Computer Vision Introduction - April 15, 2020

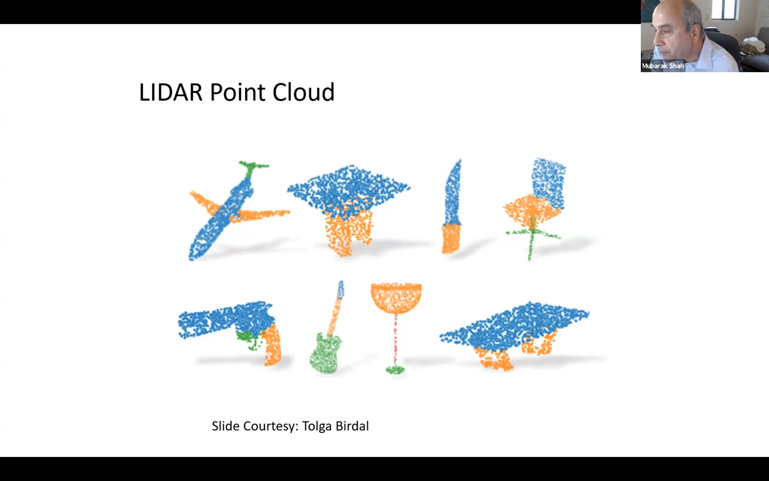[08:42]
like a radar to the sound, audio, wave, and here you have light. And you can get also fine clouds. So it gives you 3D information directly. But we will focus on visible band electro-optical images.
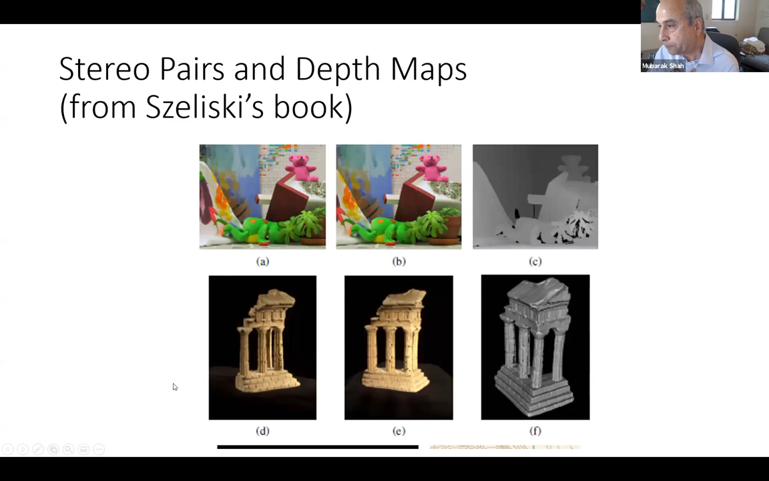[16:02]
And these two other images, we can get a depth map like that. So another way we can recover 3D is called shading. And here we need only one image.